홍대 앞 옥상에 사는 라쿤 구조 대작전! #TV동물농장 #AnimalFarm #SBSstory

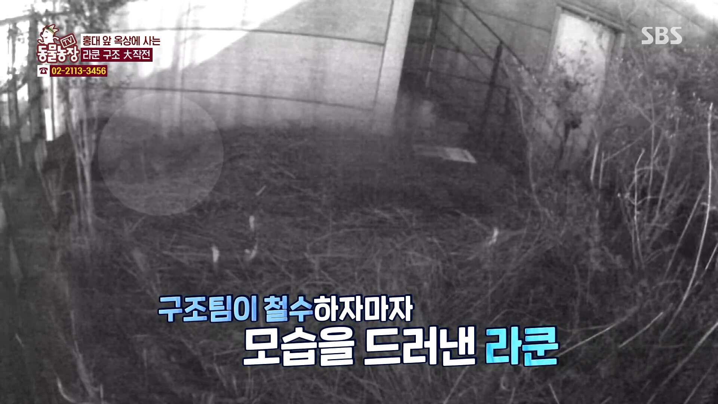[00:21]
구조팀이 철수한 지 얼마 지나지 않아. 슬그머니 구멍을 빠져나오는 녀석.